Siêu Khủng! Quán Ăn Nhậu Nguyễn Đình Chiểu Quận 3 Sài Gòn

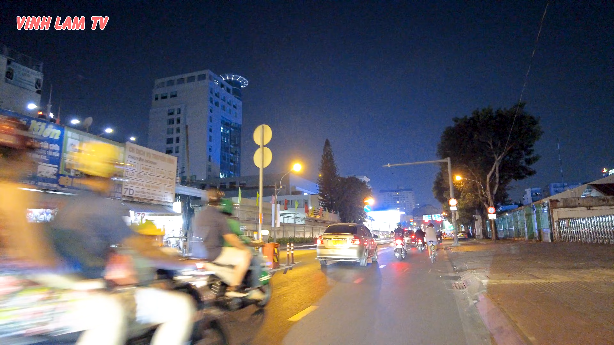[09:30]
Đúng là xung quanh khu vận động Hoa Lư Bên trái, bên phải là cô Văn Đông
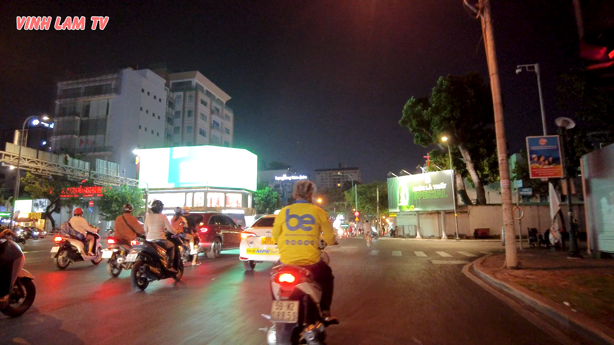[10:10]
Ở đây quẹo trái là đi ra bến Bạch Đăng Đi thẳng là đi tới một đoạn nữa là có hướng quẹo phải ra chợ
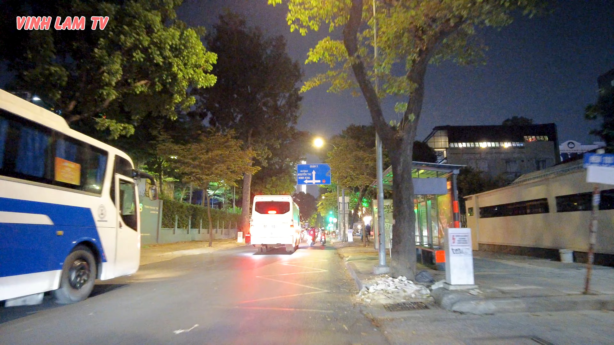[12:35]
Còn đường xe chạy thì đông Ở khu này có nhiều biệt thự Ở đây có quán nhậu được ăn
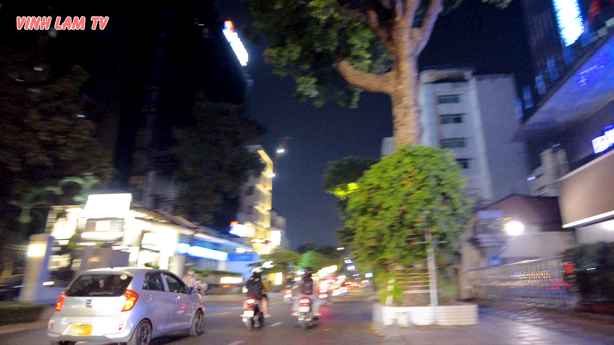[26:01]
Ở đây thì đối diện với báo Thanh Liên đối diện với tòa nhà báo Thanh Liên